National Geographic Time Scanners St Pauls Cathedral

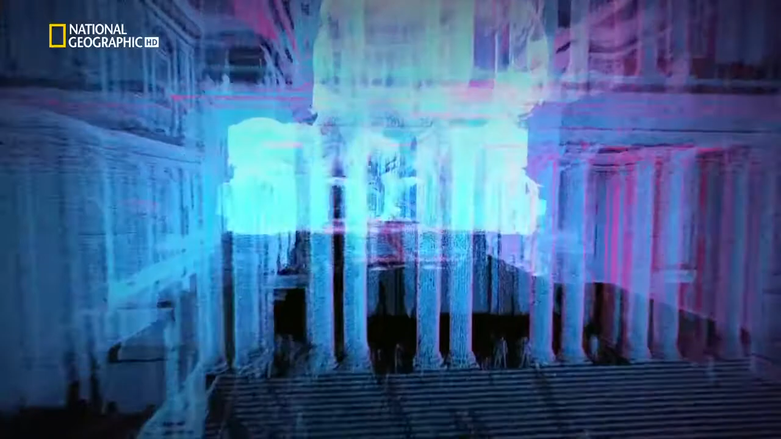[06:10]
Steve's using these initial scans to target specific areas that he wants to explore further.
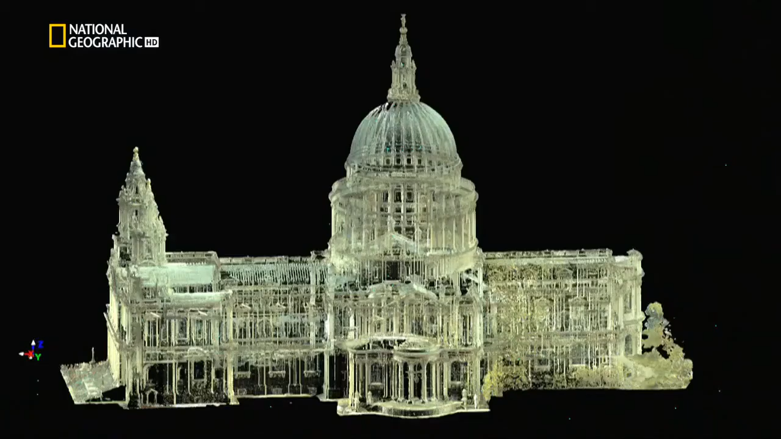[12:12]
Now the scans will help us see what Wren was trying to hide.
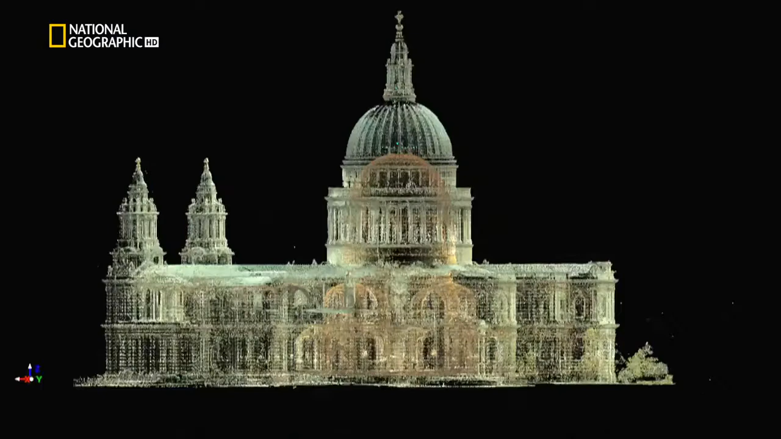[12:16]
Yeah. So here's the interior room. Oh, brilliant, brilliant, excellent.
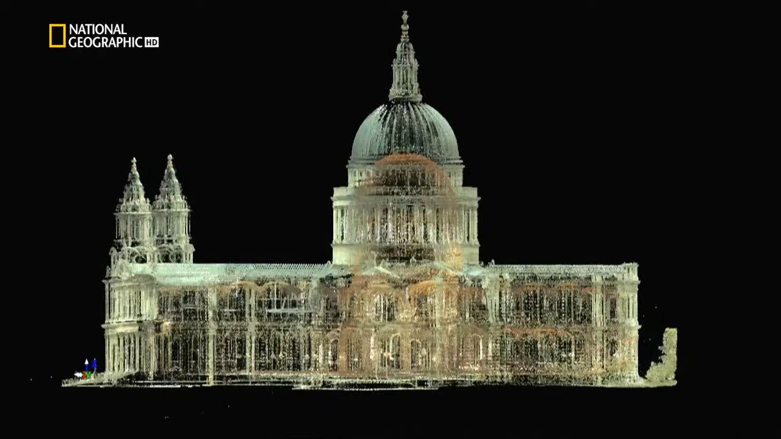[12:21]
What we've got is the outside shown here, and the inside shown here. And then here's the actual cone. Oh, that's perfect if you leave it like that.
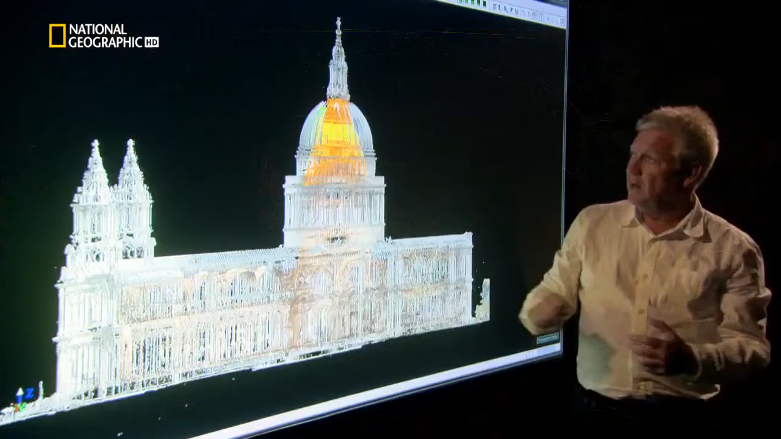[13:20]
So this is the hidden secret.
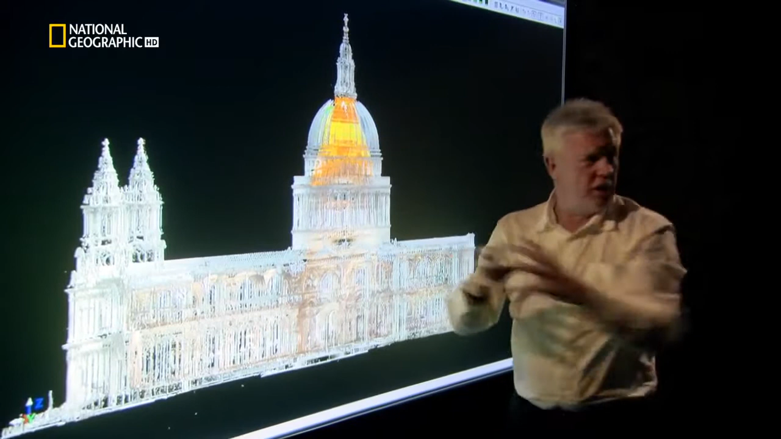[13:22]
This is the structure that's hidden inside St Paul's Cathedral to get the loads from the top down to the bottom. Yeah.
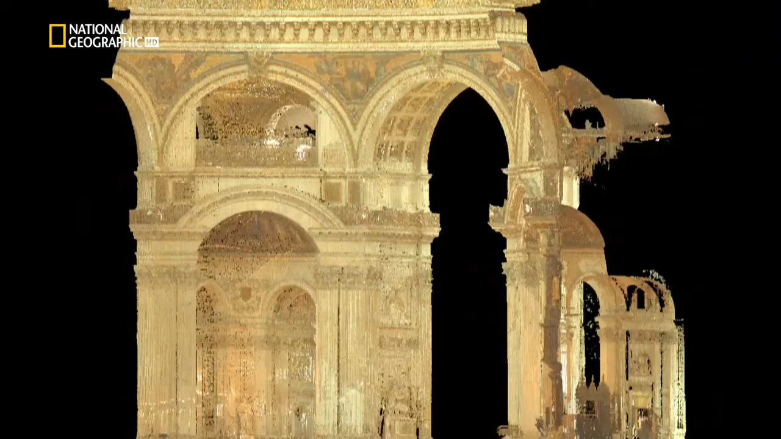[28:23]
What I want to do is to actually remove the decoration
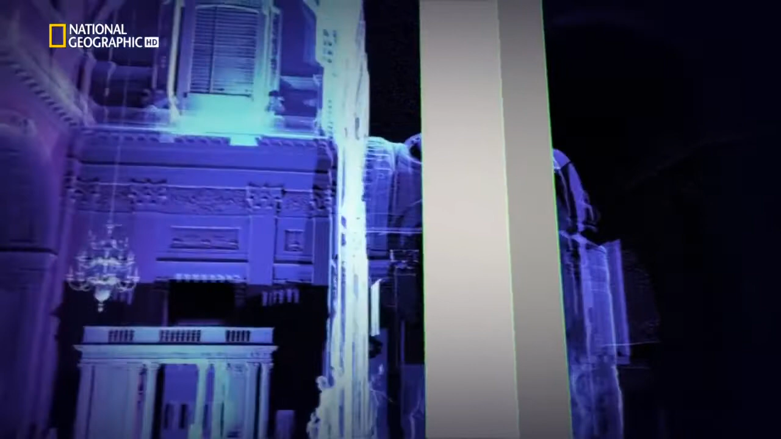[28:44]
Rather than reaching only part of the way up, they actually extend from the floor all the way up to the dome above.
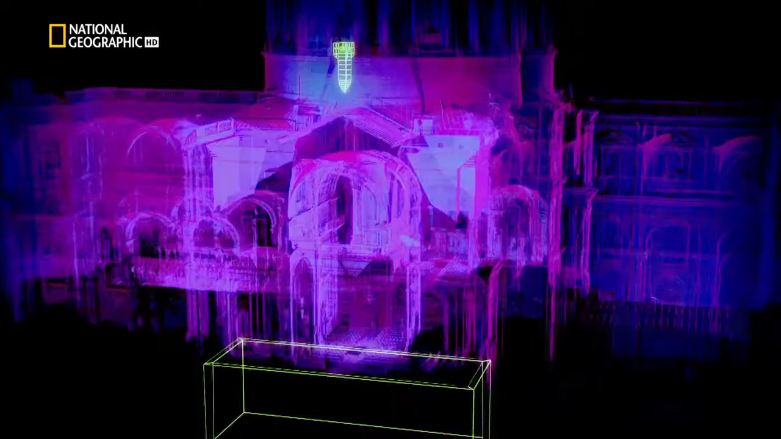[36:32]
which suggests that the bomb actually went through the floor and exploded in the crypt.
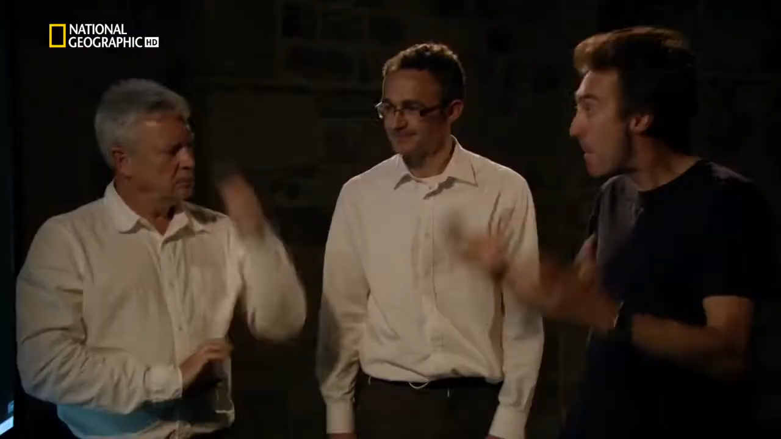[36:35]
But there is some debate about that, isn't there?
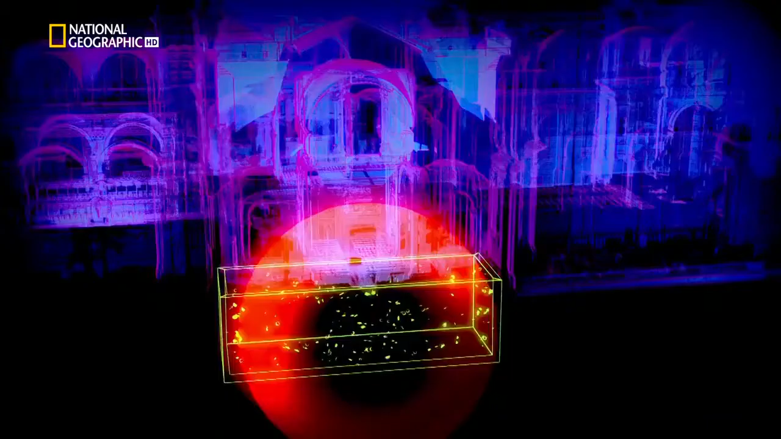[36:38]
We're going to use our scans to turn back time,
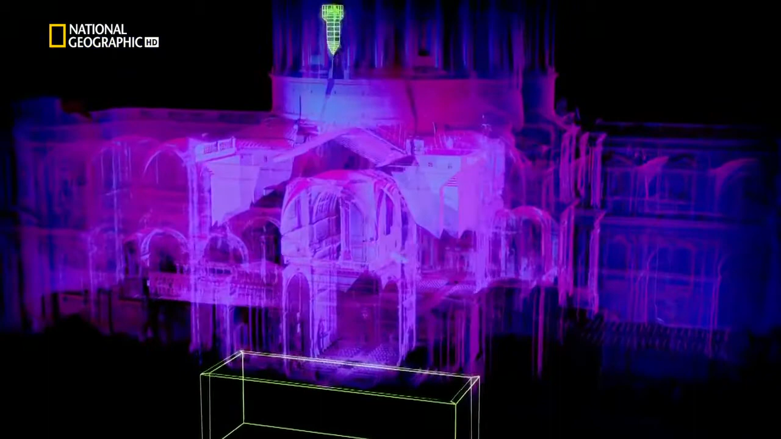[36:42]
rewinding the explosion to show us precisely where it took place.
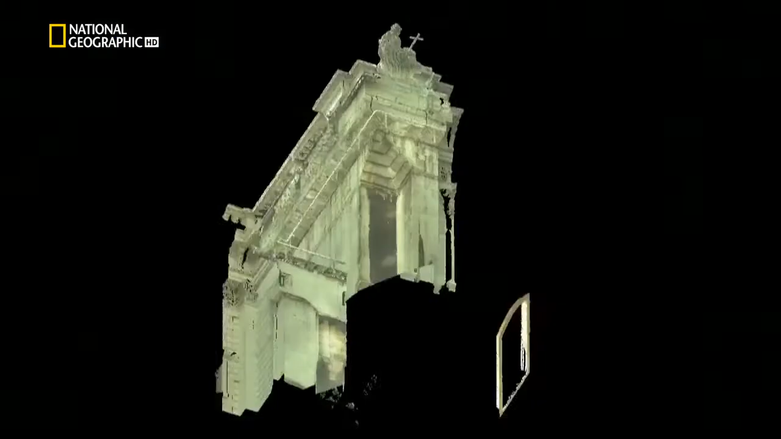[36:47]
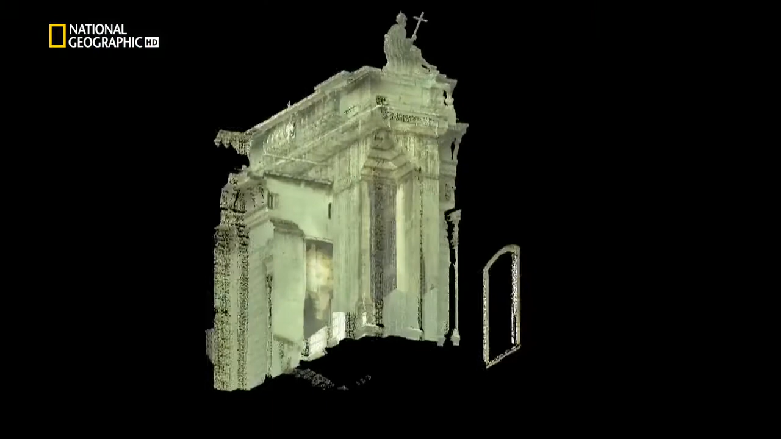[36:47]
Let's focus in in detail on that area. So this is the window, and we're looking at the wall beyond.
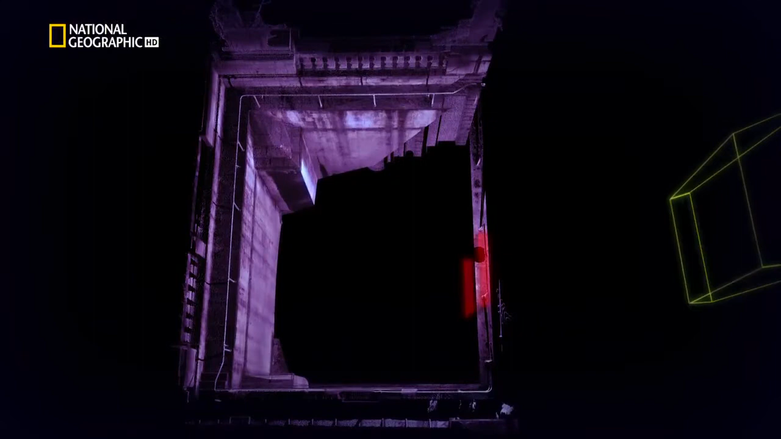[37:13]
These lines show the range of trajectories that any one piece of shrapnel could have taken from the explosion to its impact with the wall. This is a piece of shrapnel embedded in the wall. Yeah. And this is the window from which it came.
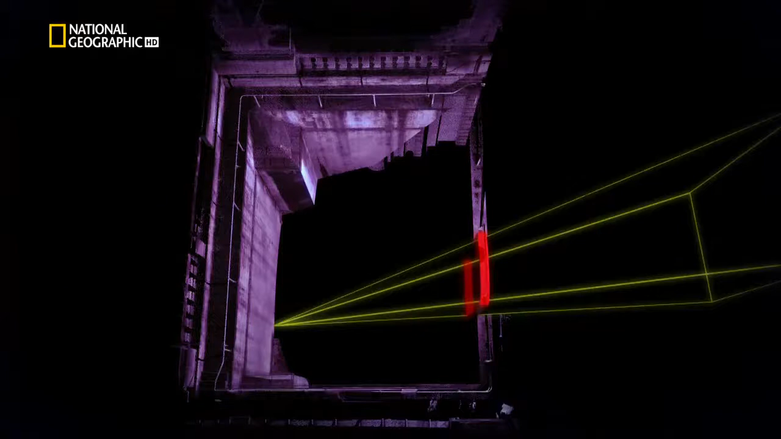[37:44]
To narrow down the location of the explosion, we now need to combine the information from a number of points of shrapnel damage.
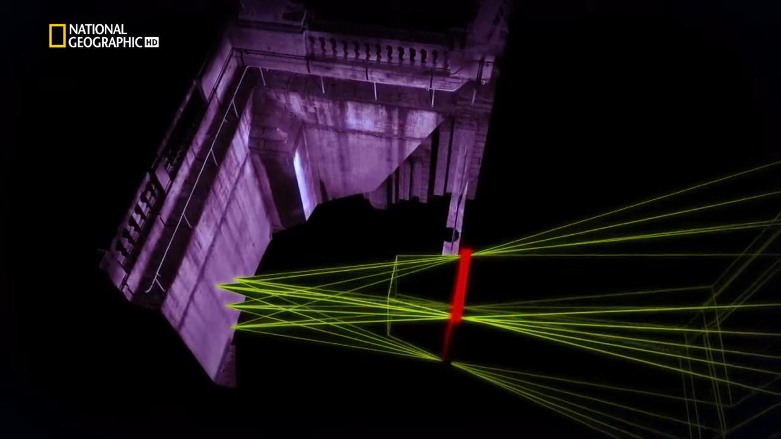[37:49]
When we combine all the possible parts of the shrapnel pieces,
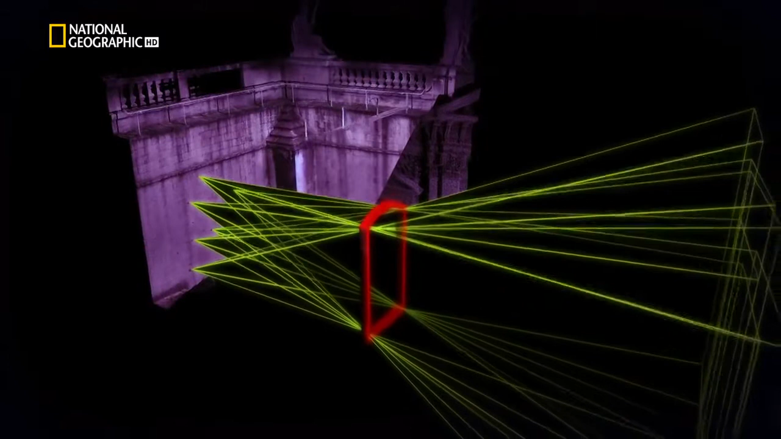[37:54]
there's only one area where the bomb could have exploded.
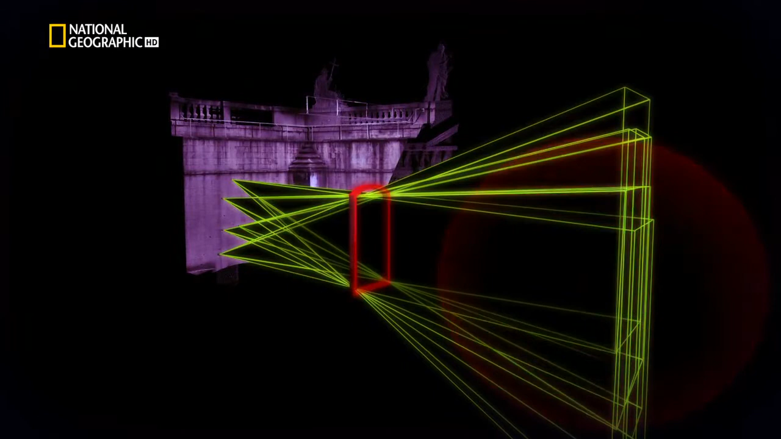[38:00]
So where exactly did the bomb go off?
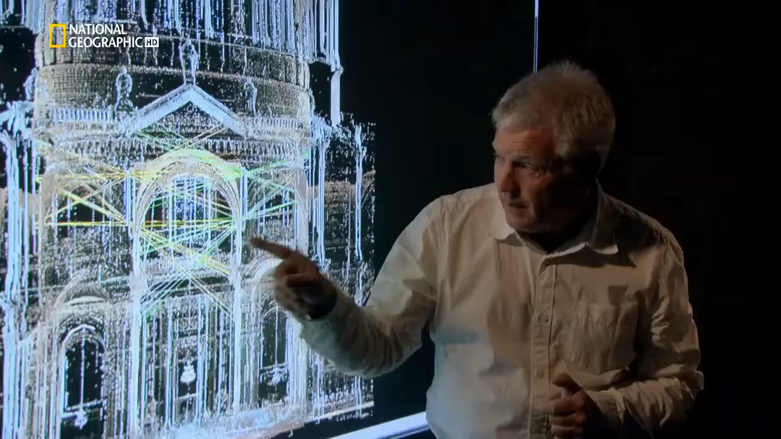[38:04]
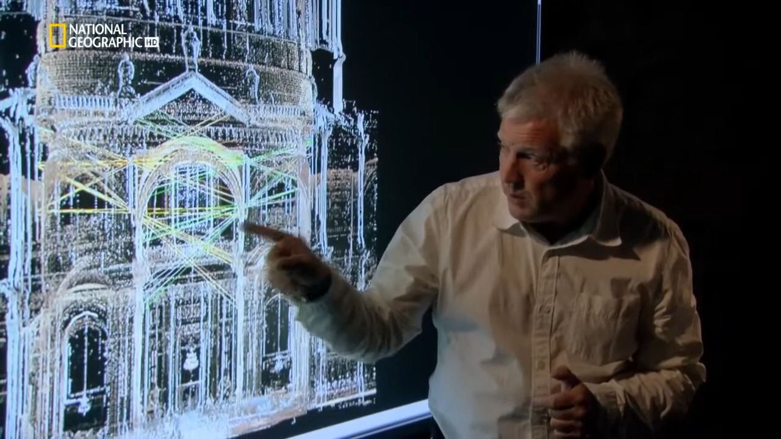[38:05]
The point at which the bomb went off is right here.
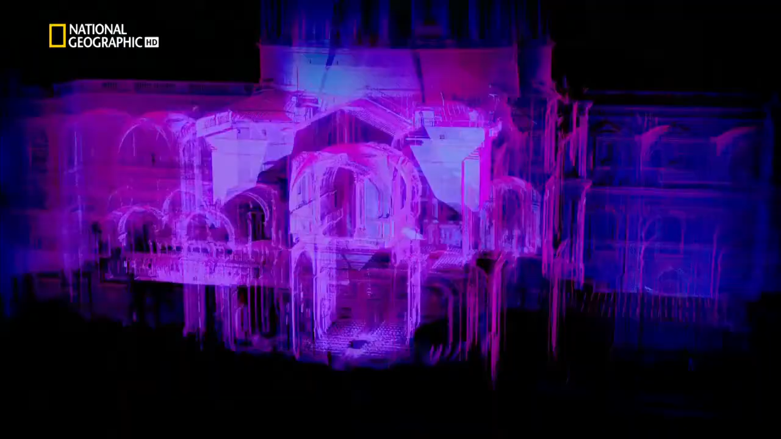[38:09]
So very high up, about halfway up the windows,
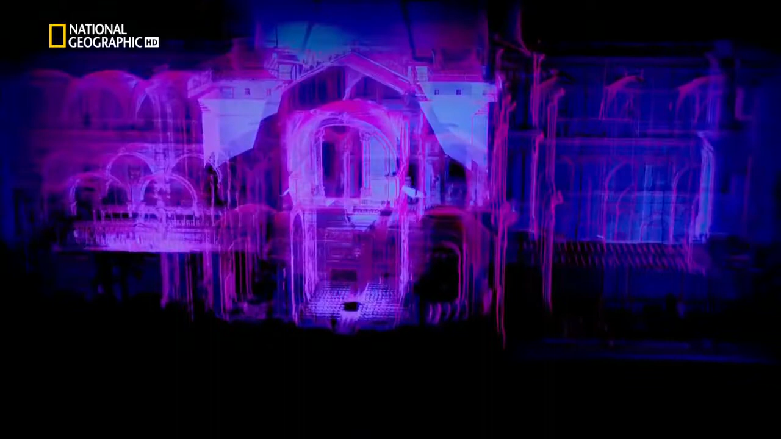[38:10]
at the top of the cathedral is where the bomb exploded. Which says it didn't explode in the crypt. Absolutely.